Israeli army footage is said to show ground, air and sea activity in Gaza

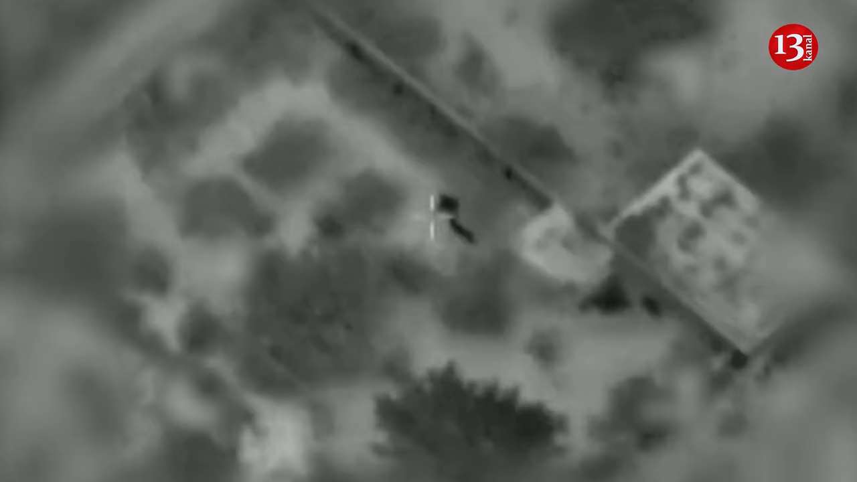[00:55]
נכנס לביצוע. אני מזהה שתי דמויות מאחורי אחד מהמבנים, נכנס לביצוע.
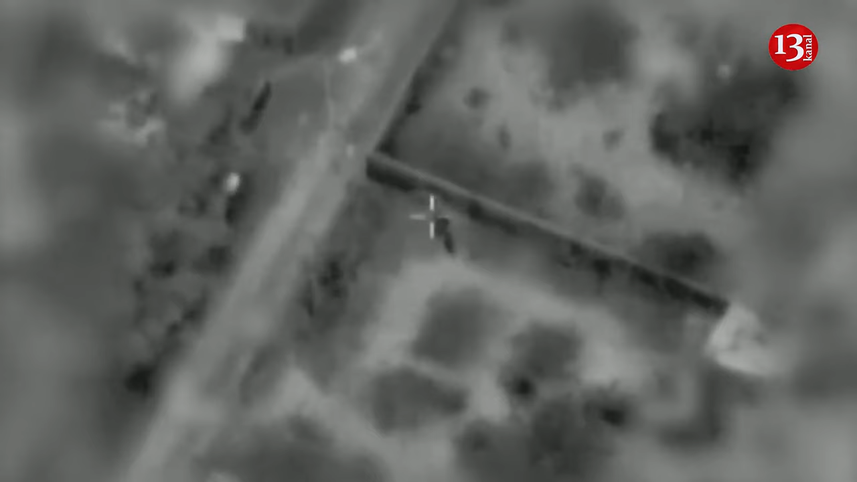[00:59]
2-3, שגר.
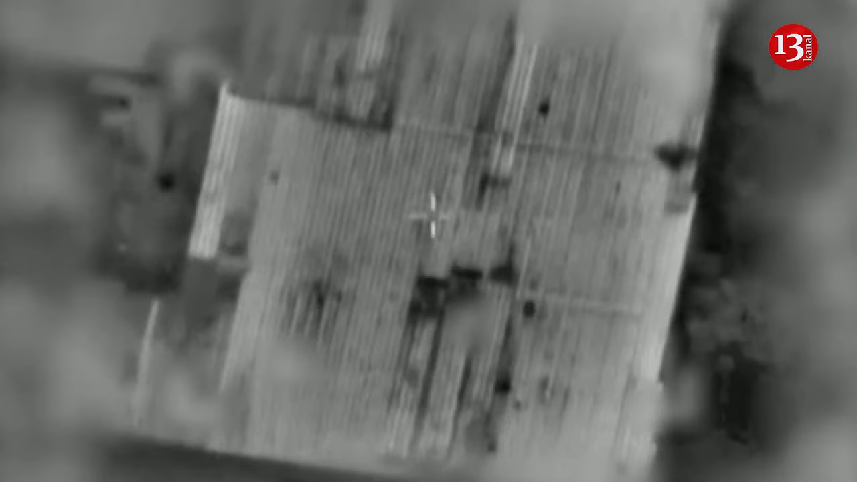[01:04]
אנחנו השמדנו מטרה אחת שהייתה 20 מטר מהטנק מאחורי גדר.
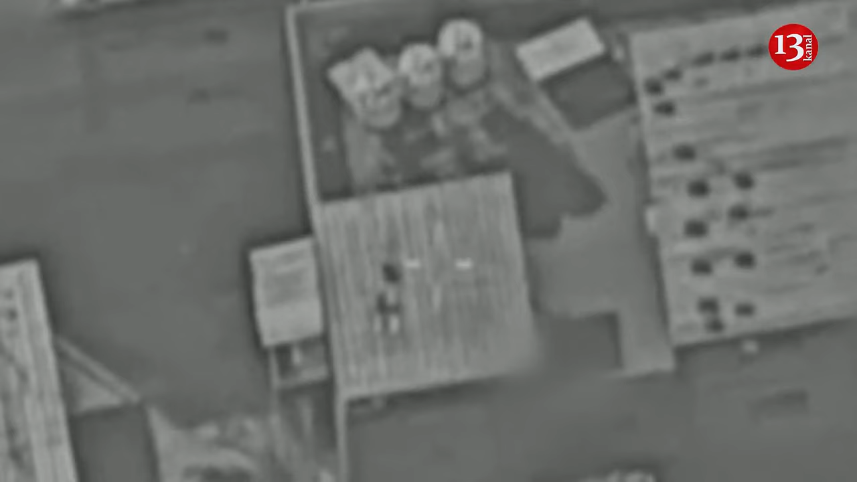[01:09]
יכול להיות שיש לנו תנועה, יש איזה תנועה מתחת לסככה.